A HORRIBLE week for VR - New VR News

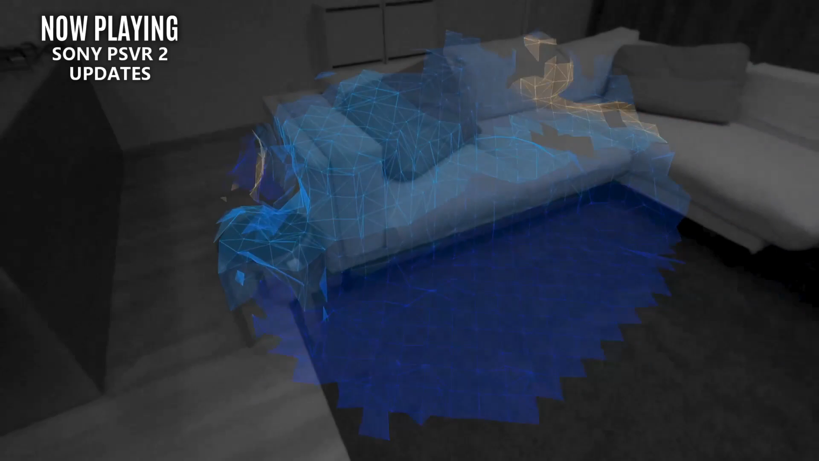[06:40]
Now, we are getting some much-needed features that are actually commonplace on other headsets, like a camera-based pass-through mode, so you don't have to stumble around looking for your controllers.
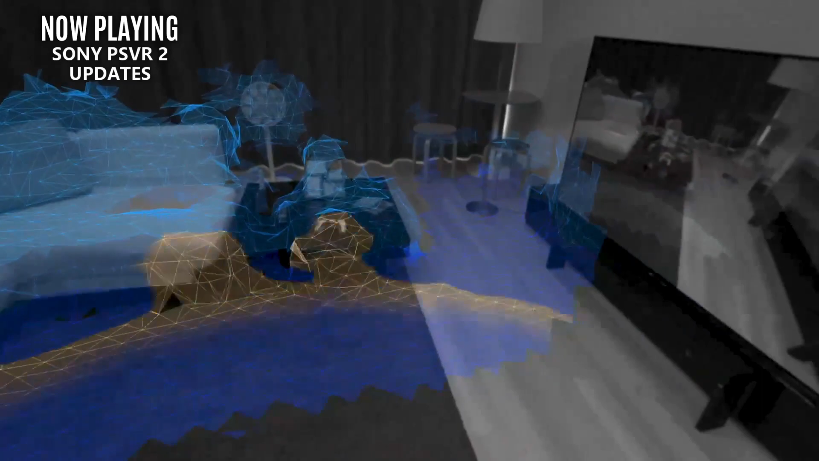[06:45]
Looks like we're also getting a standard Guardian style system, where you set the boundaries of your room.